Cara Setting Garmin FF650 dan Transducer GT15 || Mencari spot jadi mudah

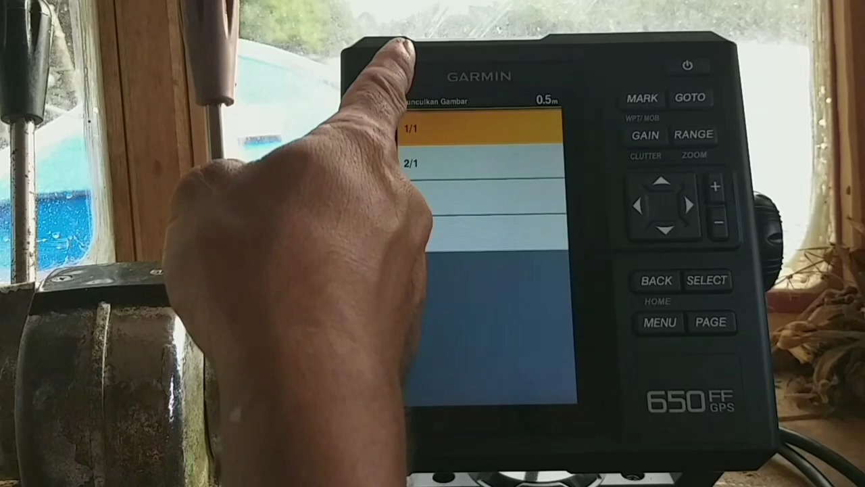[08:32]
Kecepatan Gambar Satu Atau Dua Per Satu Empat Satu Lapan Persatu Simbol Ikan Kalau Saya Biasanya Saya Aktifkan
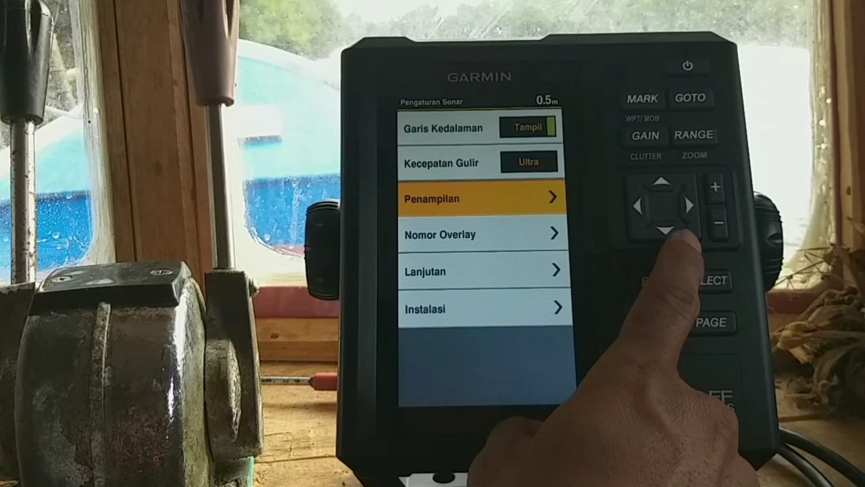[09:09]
Sudah Bisa Dipergunakan Jadi Ini Langsung Ke
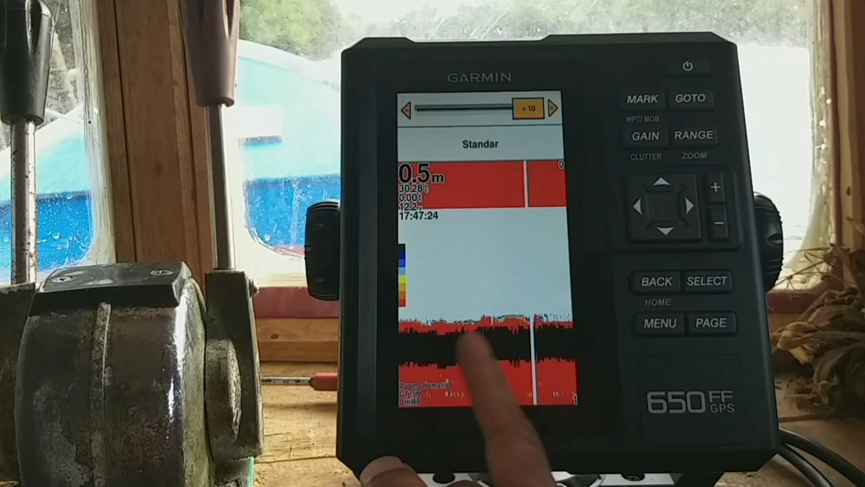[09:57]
On screen: depth 0.5 m
Warna Yang Terbaca Di monitor Jadi Terserah Sama Teman Teman Mau Pilih Sekolah Saya Biasanya
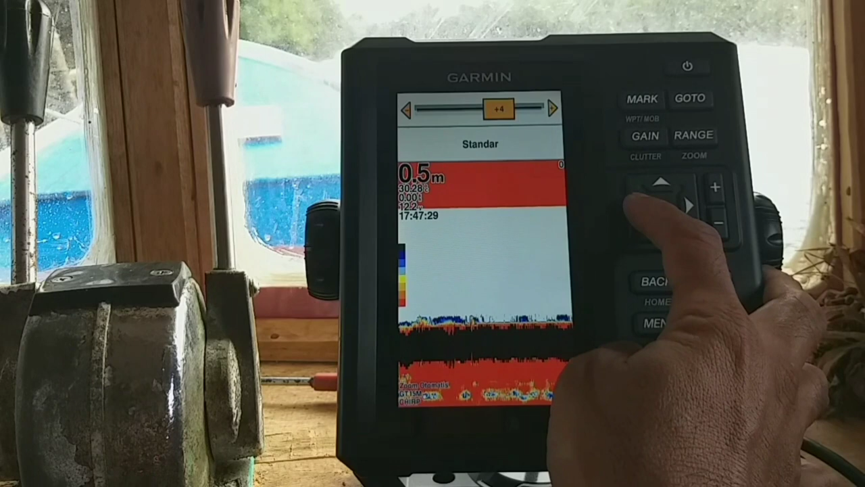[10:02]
On screen: depth 0.5 m
Standar Standar Saja
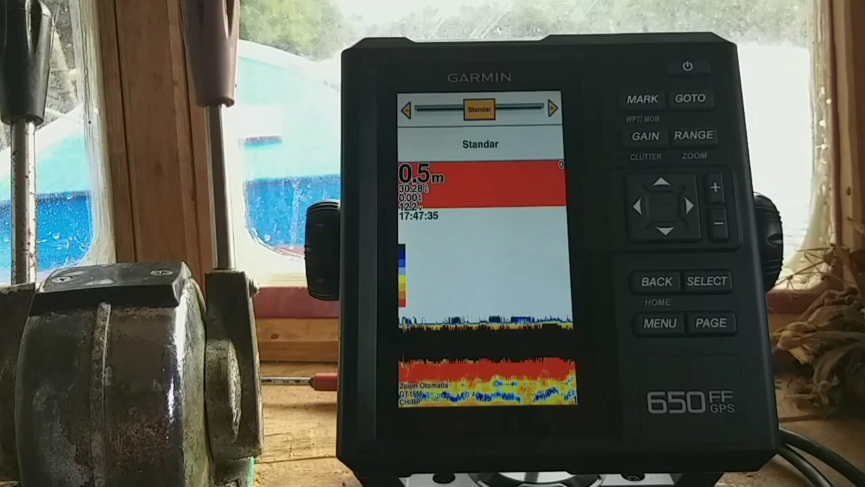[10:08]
On screen: depth 0.5 m
Oke
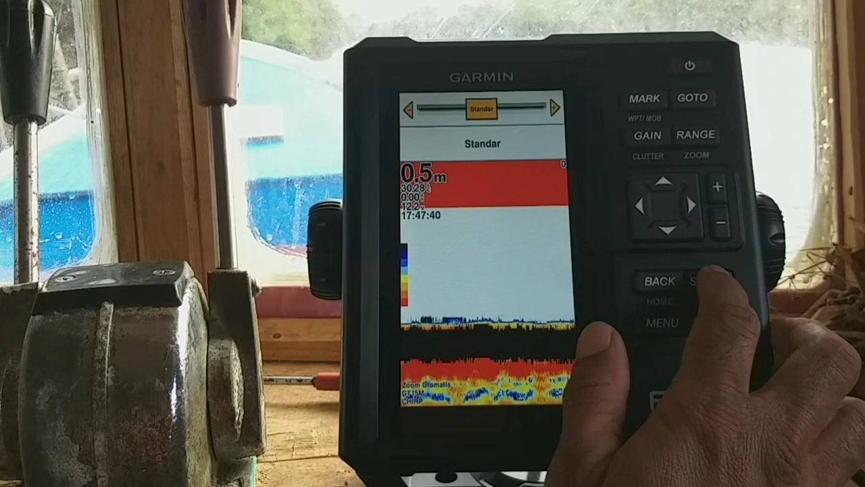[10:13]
On screen: depth 0.5 m
Select Nanti Itu Bisa Diatur Sendiri Ini Sudah Muncul Petanya Kompas
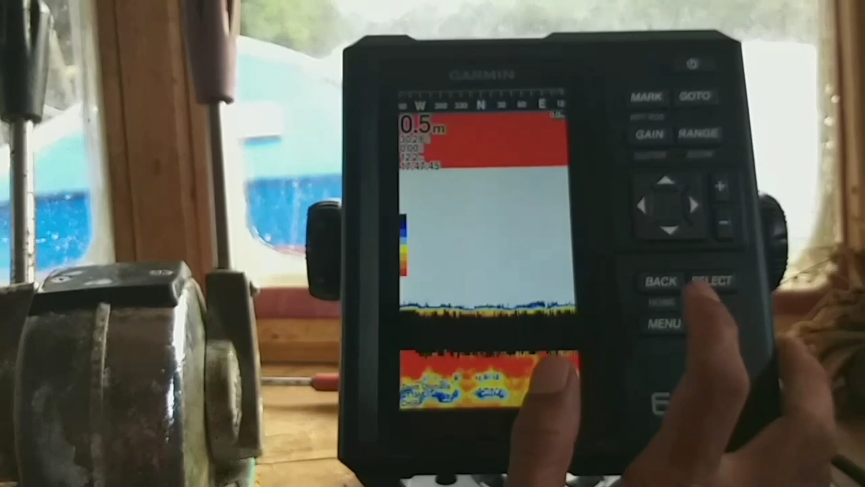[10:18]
On screen: depth 0.5 m
Terus Kita Masuk Lagi Kem Menu Tadi Dimana Tadi Instalasi Lanjutan Oke Gen Warna Tpg Tinggi Renggangan Gemah Batas Pencairan Auto Terus Back Kita Masuk
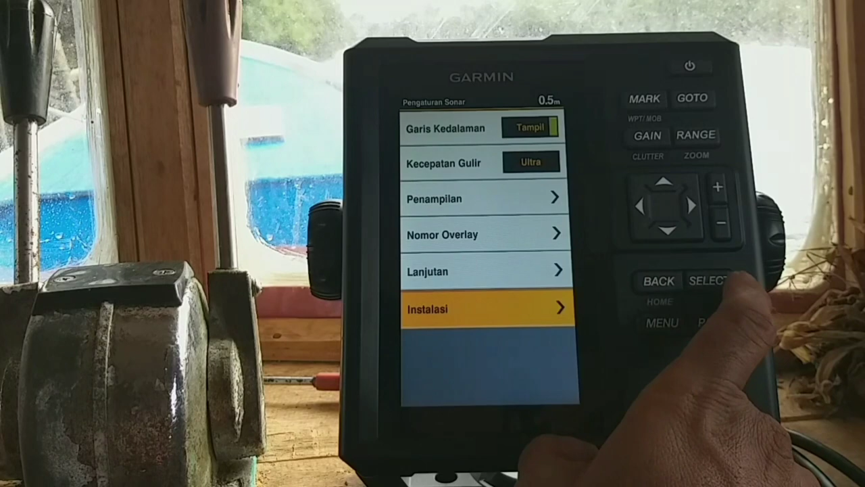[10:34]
Ke Instalasinya Fungsi Ini Di batas Ini Resmi Ubah Batasan Ini Jangan Dirubah Kita
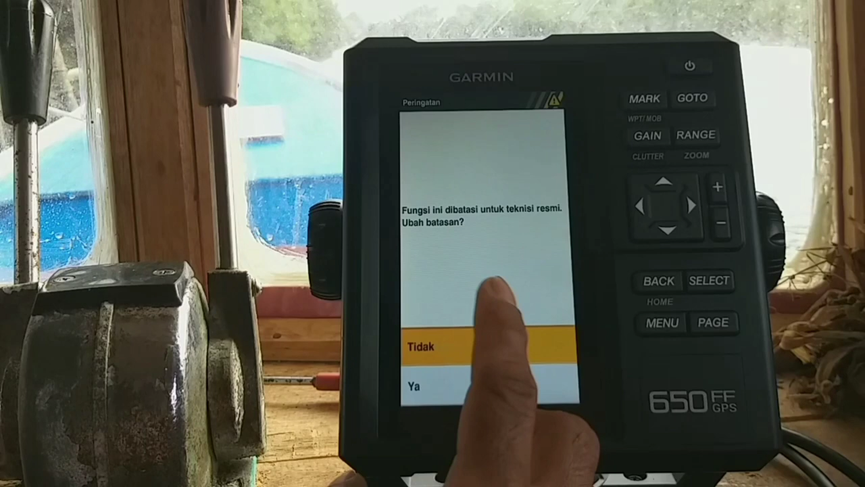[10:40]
Kembali Saja Oke Tidak Oke Baik Sudah Jadi Untuk Dispendernya Sudah Sudah Kita Setting
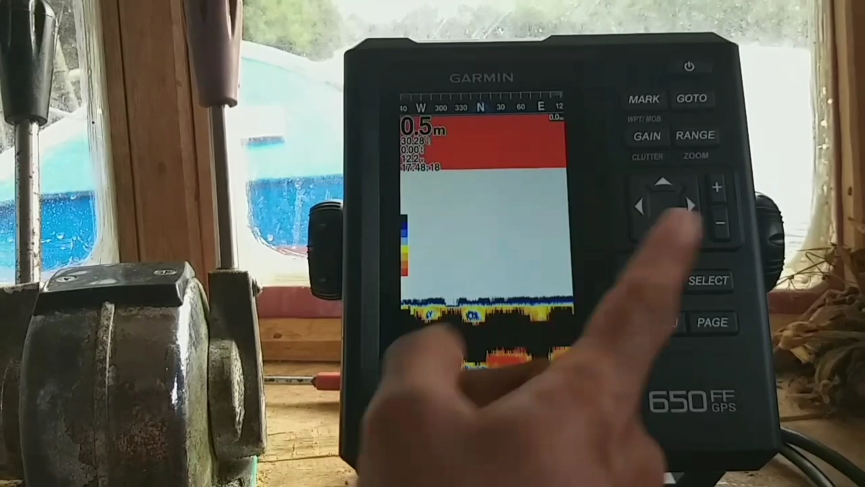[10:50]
On screen: depth 0.5 m
Oke Sekarang Kita Masuk Ke Ini Tampilan Ini Sebenarnya Apa Namanya
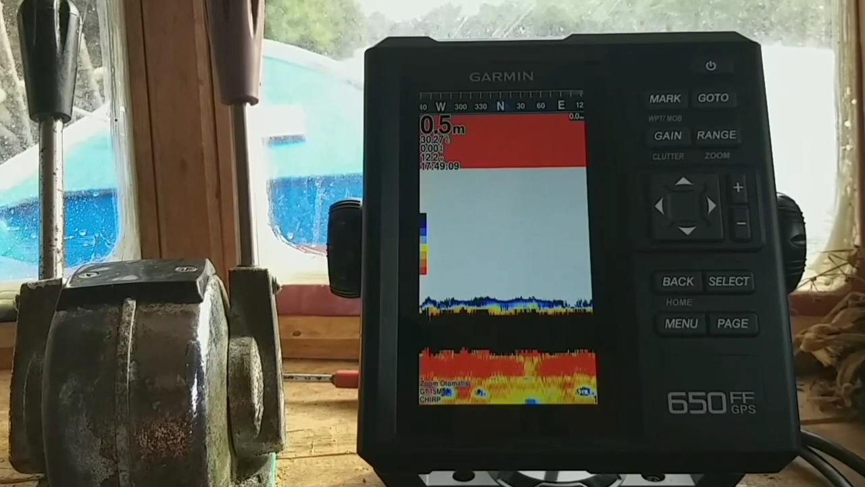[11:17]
On screen: depth 0.5 m
Kita Kembali Kembali Ke Menu Utama Ya Ini Peta Titik Acuan Select